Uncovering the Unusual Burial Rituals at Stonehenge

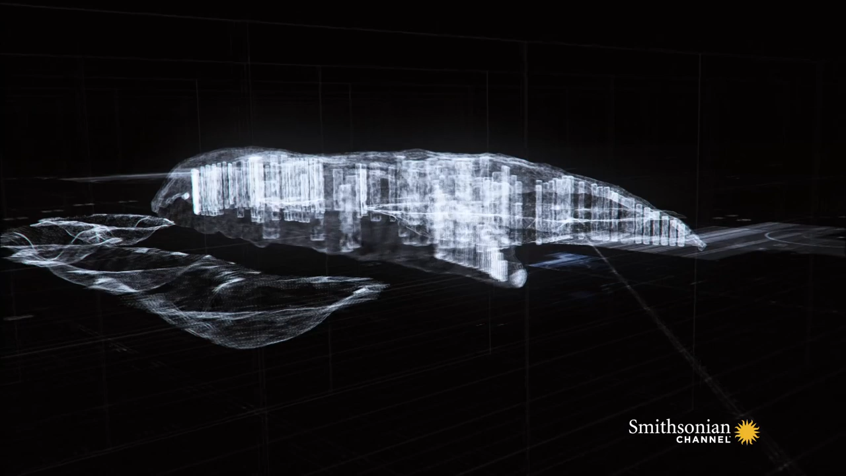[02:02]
Far larger than anything built previously, these mass graves represent a revolution in the way of life in the Stonehenge area.
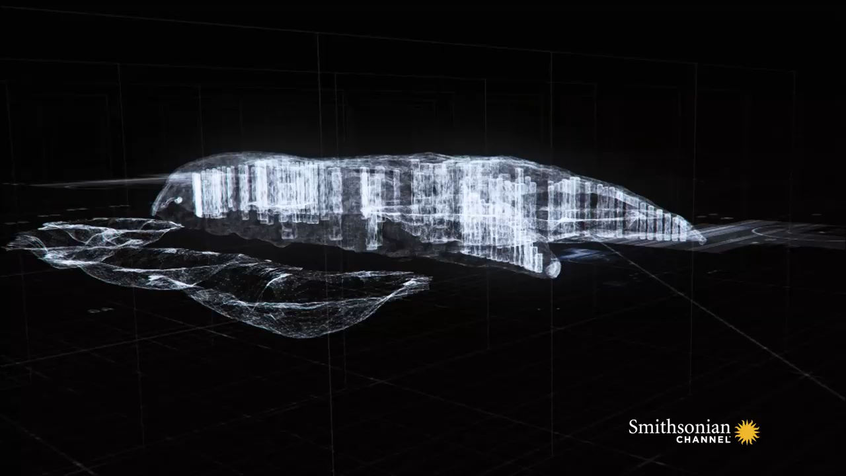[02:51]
The large burial tomb analyzed by the survey team marks the period when Neolithic life arrives in the Stonehenge landscape, around 3,800 BC.